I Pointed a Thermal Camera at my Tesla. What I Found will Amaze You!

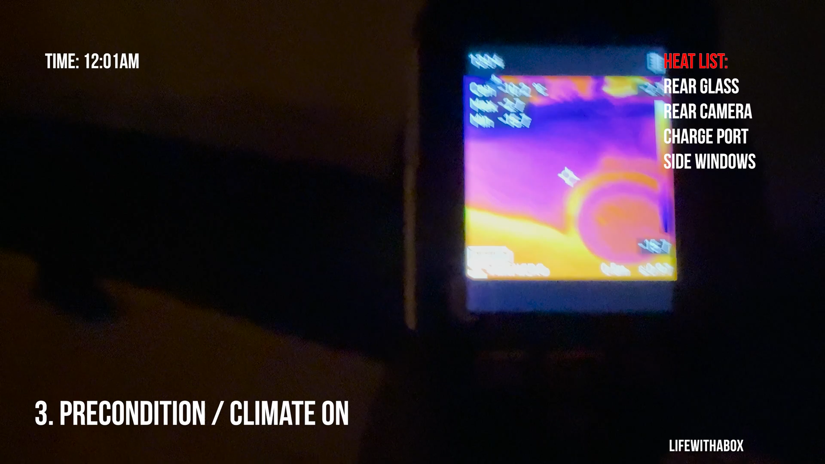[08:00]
and yeah the bottom of the Tesla is pretty much glowing red
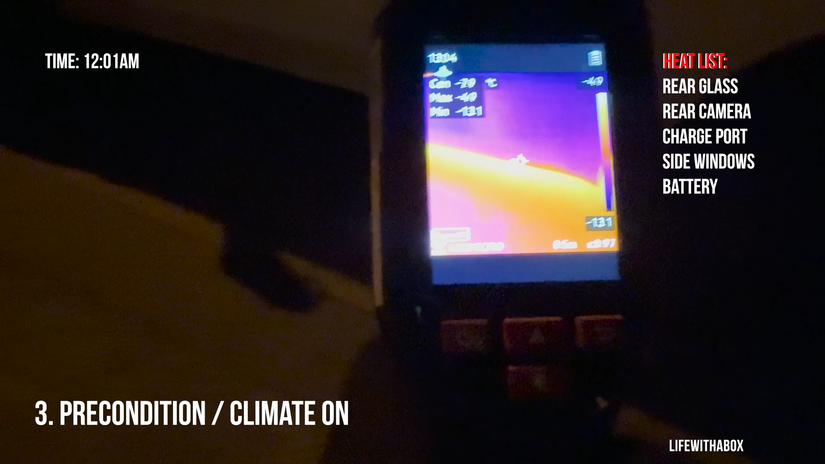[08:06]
now and let's keep going let's see what else we have here so that is
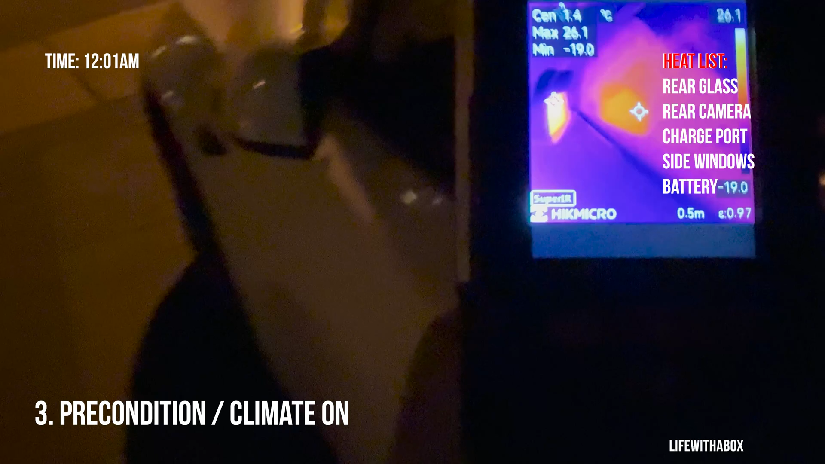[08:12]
On screen: spot 1.4°C, max 26.1°C, min -19.0°C
oh my heated mirrors are turning on heated mirrors will turn on
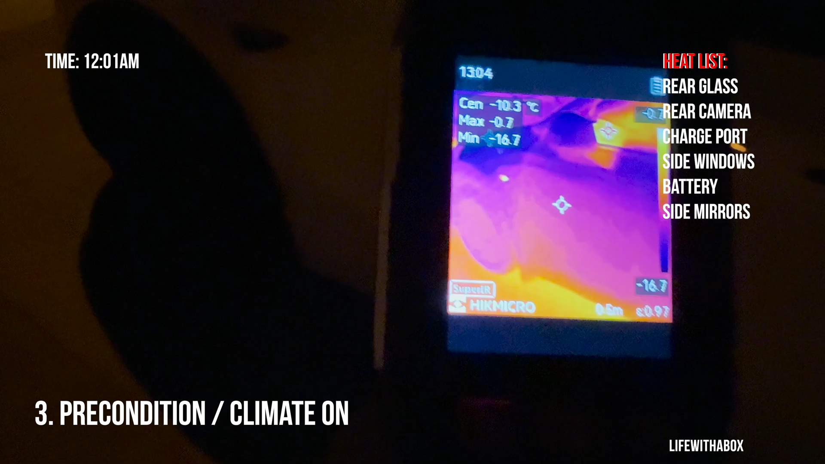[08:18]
when you activate the precondition and again that front camera is still
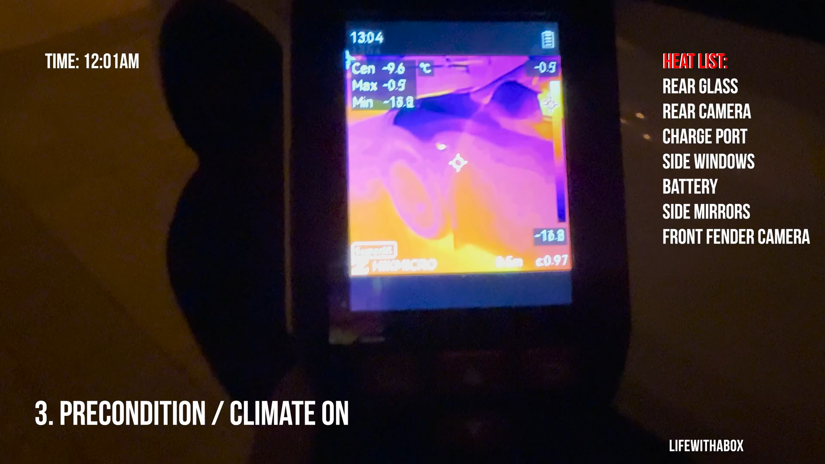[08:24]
is the hot to the front here
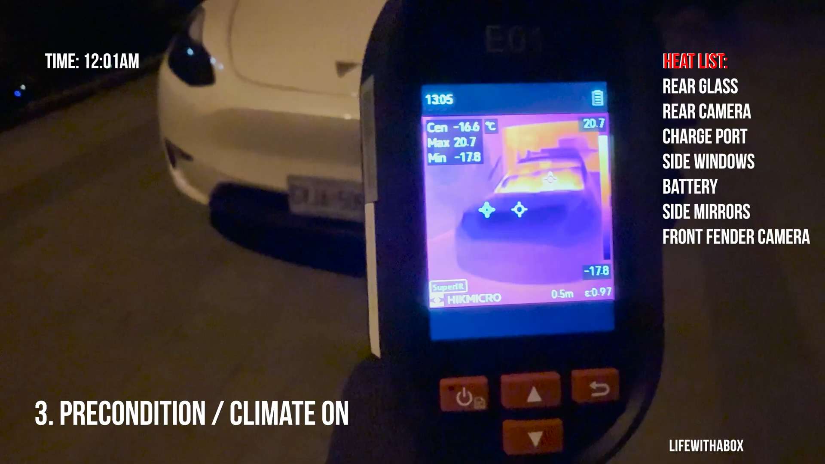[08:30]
we've got the front windshield nice
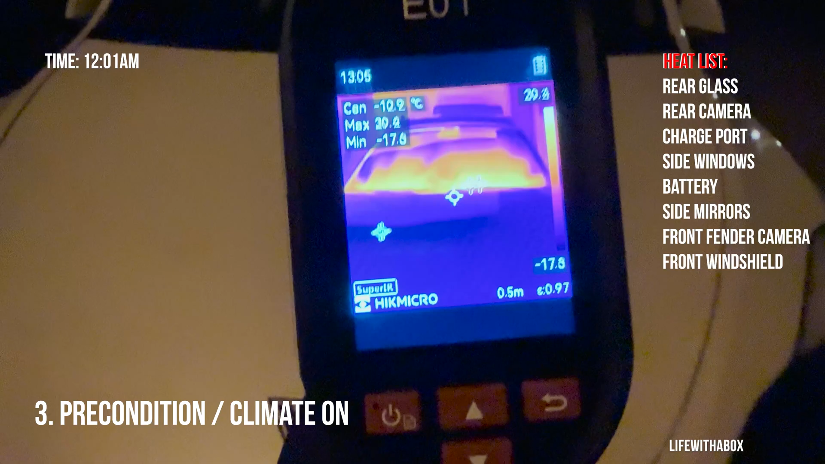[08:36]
and hot blowing nice and hot and then we have the oh looks
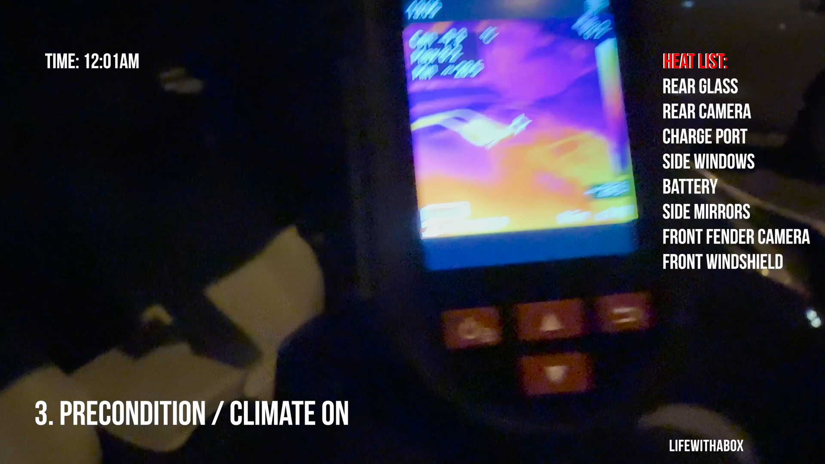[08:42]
like the camera on the top you can see the front camera area
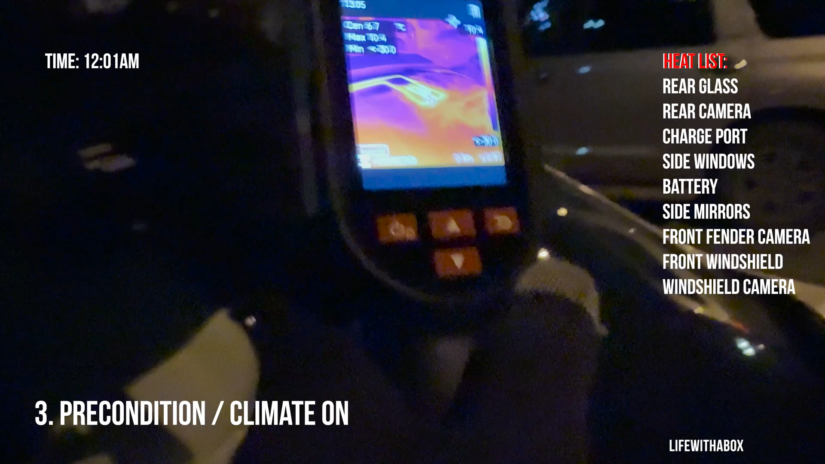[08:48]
is being heated up that
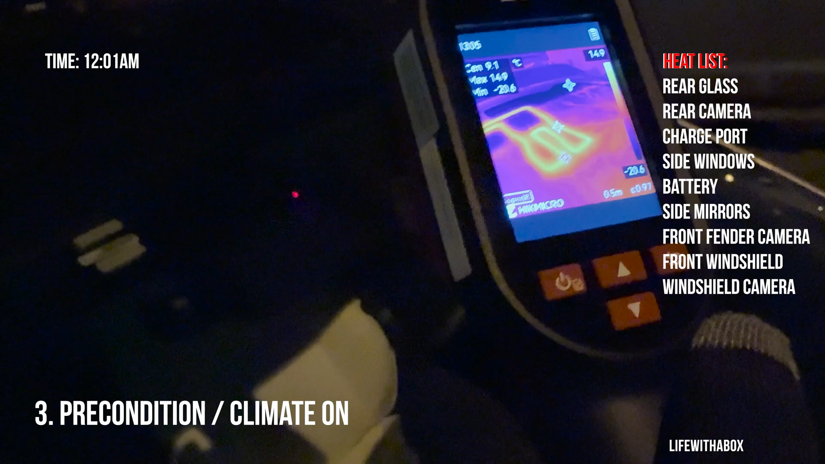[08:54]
is really cool it looks like it's being fed all
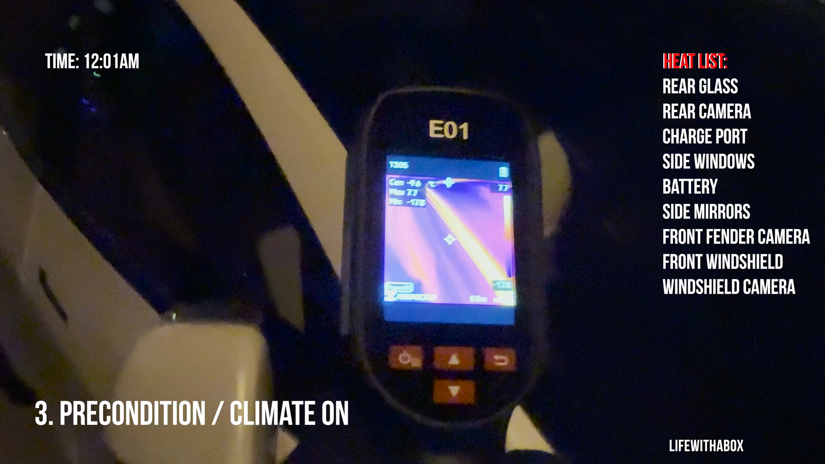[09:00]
the way down by a wire to heat it up and
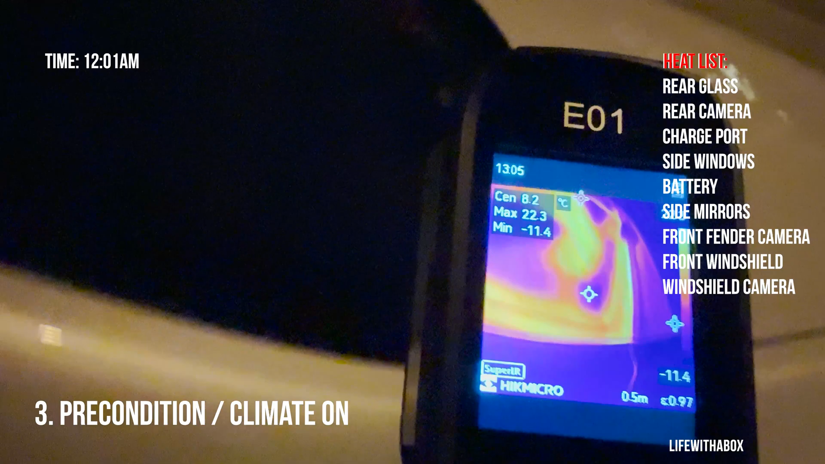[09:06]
that's pretty cool this is to heat up the
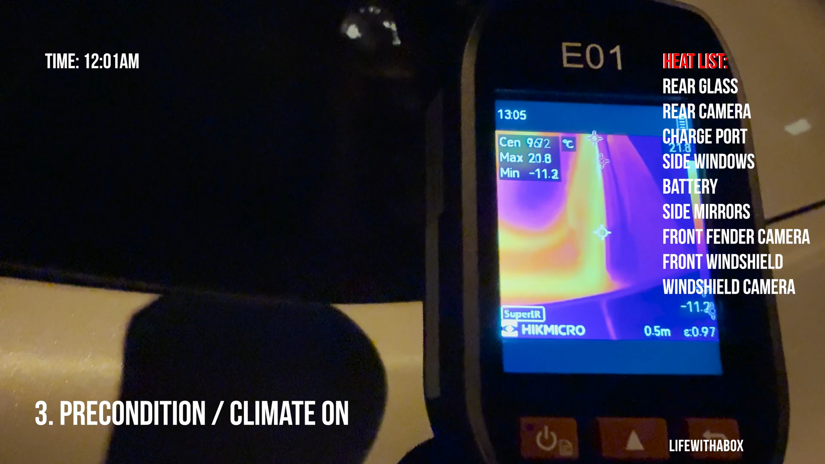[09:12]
On screen: max 20.8°C
windshield wipers and then you can see obviously the yeah the vent
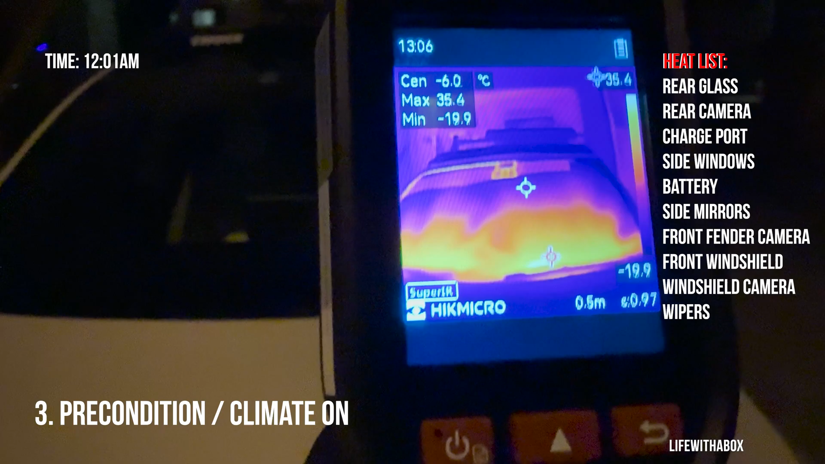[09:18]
On screen: spot -6.0°C
blowing thing hanging up the front window you can see how the heating wires are connected to heat up the camera
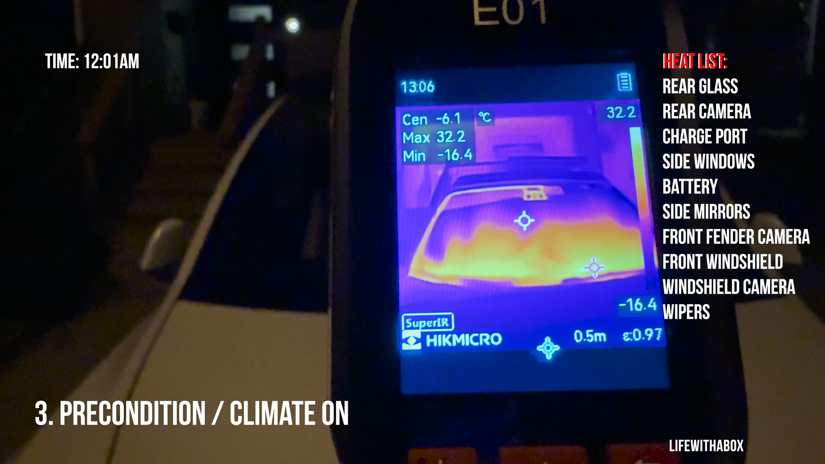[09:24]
On screen: spot -6.1°C, max 32.2°C, min -16.4°C
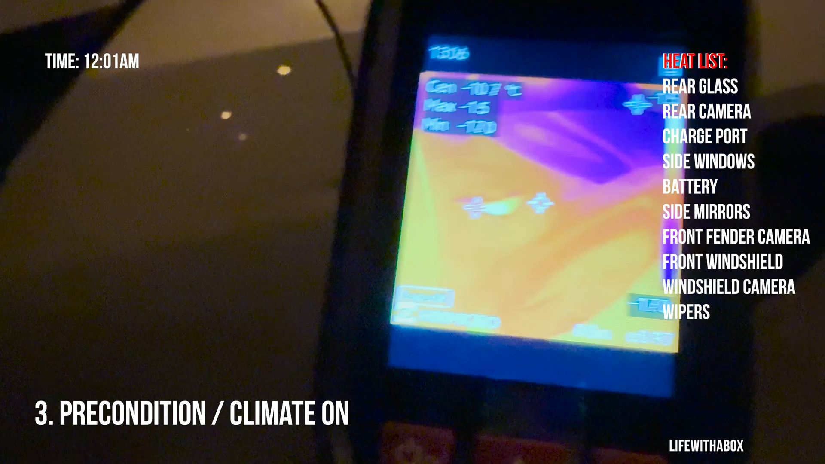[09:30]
Tesla's getting hotter and hotter and then now we have again the front camera that's lit up anything else
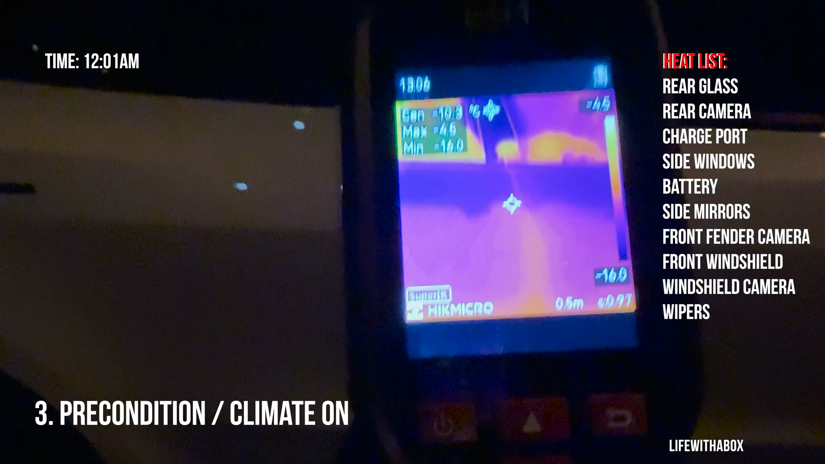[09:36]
nope not nothing
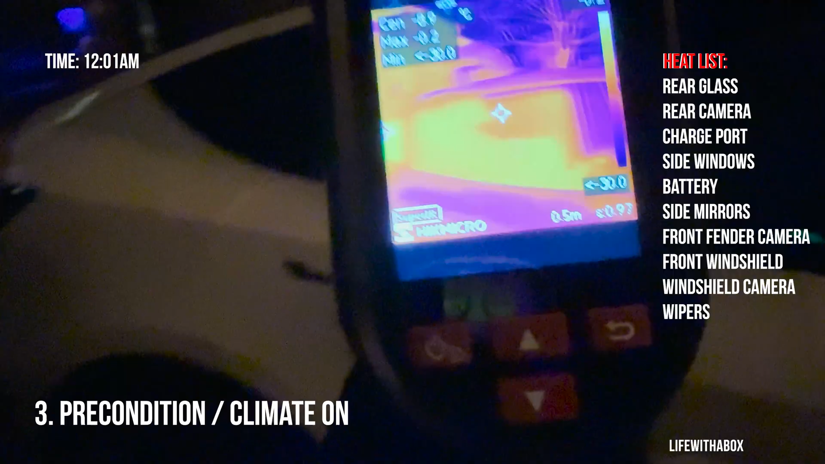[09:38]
here same same thing here
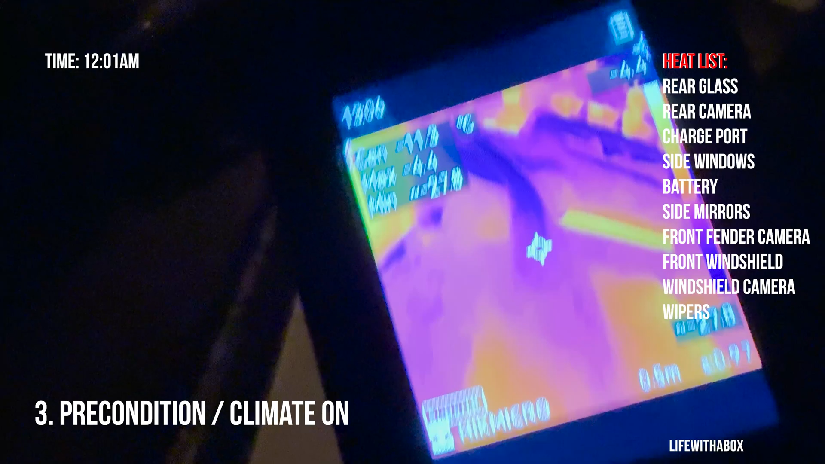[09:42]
this okay so now I can tell that this mirror is not heated I did notice the wire